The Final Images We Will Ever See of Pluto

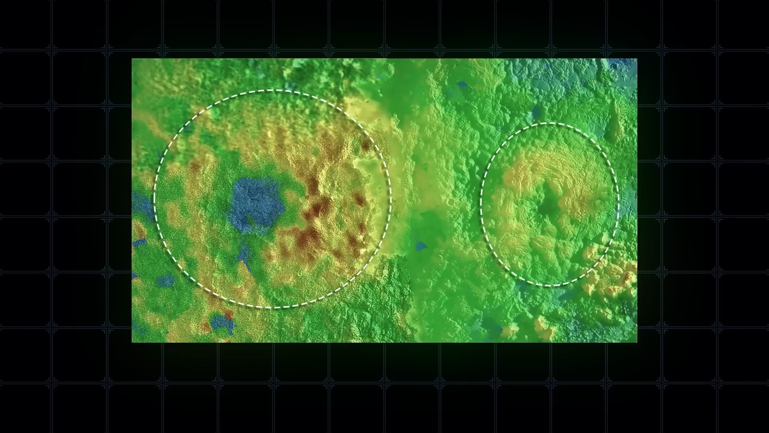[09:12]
mountains up to five or six kilometers high. But these aren't just mountains.